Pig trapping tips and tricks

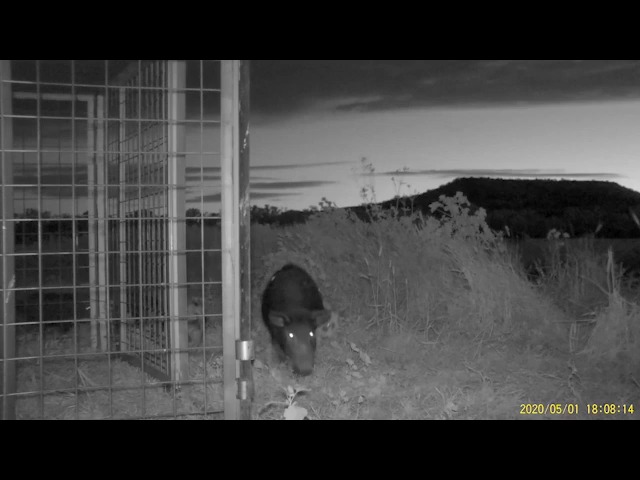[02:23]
This will come into play when you finally do set the trap and that trap door does shut.
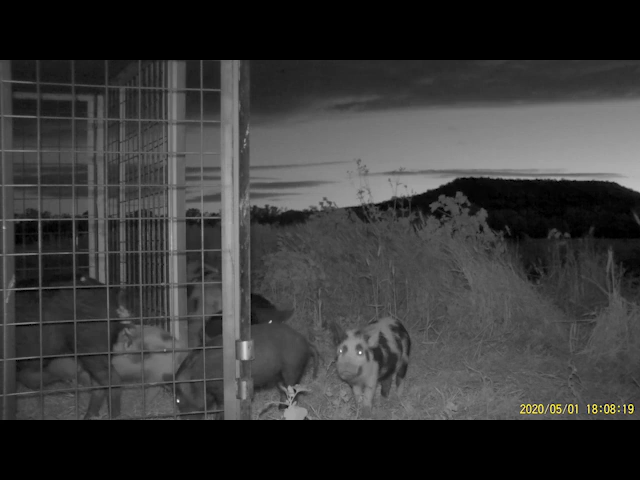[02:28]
You know, they'll know that that's the entrance and they'll hopefully push their way in. You've been free feeding for a week now.
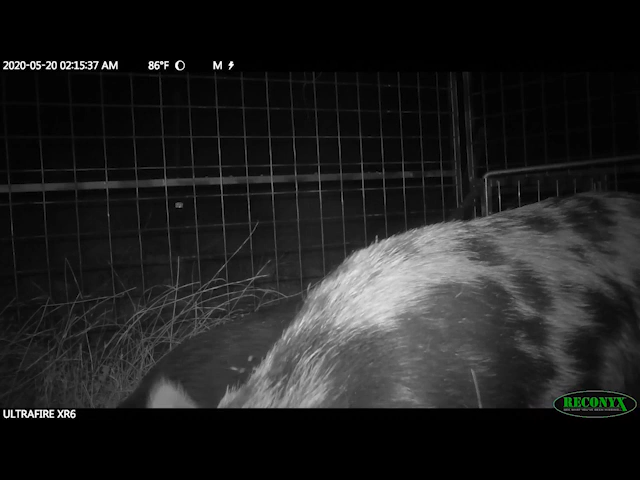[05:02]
You don't want to go use stuff that's been sitting in the bottom of your silo and that's weevled and all the energy and proteins been sapped out of it. And you don't want to be using stuff that's gone wet and become mouldy. So you want to make sure you use nice, fresh, good quality grain.
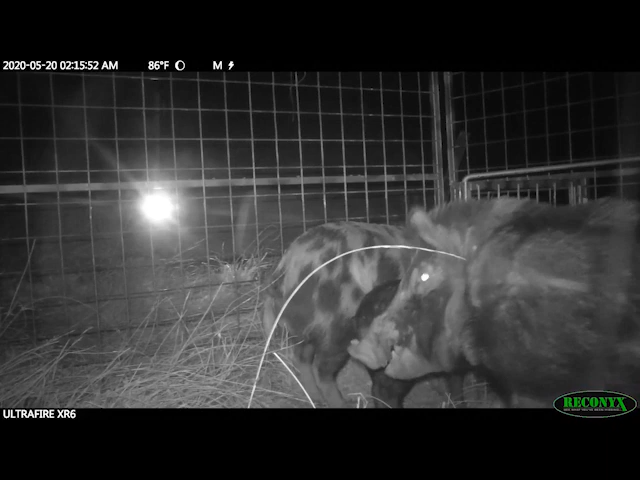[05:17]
So now that you finally got them used to being inside the trap, you know, you've been feeding for two, maybe three weeks, it's time to start to think about training them to push their way in.
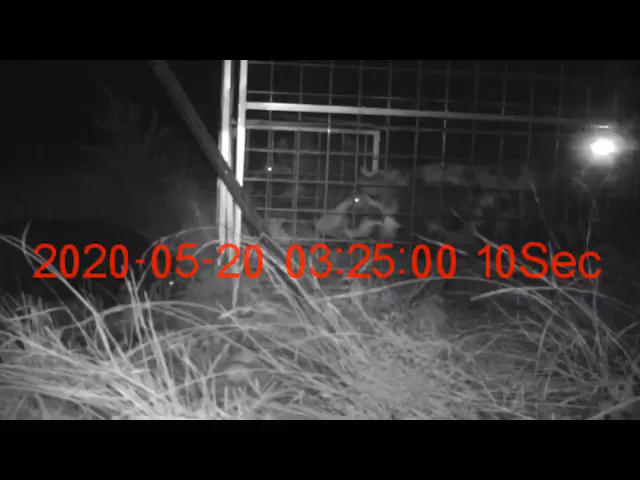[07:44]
but actually have an extension on the bottom of the trap so it only shuts to about there. So they can still get used to pushing underneath that and getting inside it.
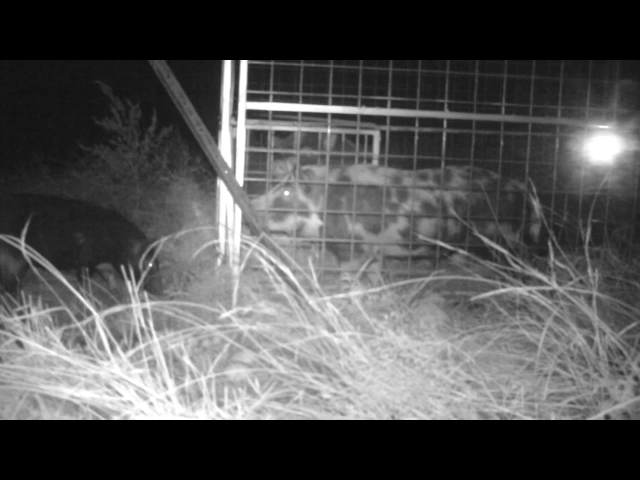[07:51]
And having these side guards is very important as well because when pigs push their way in, smaller pigs can get out.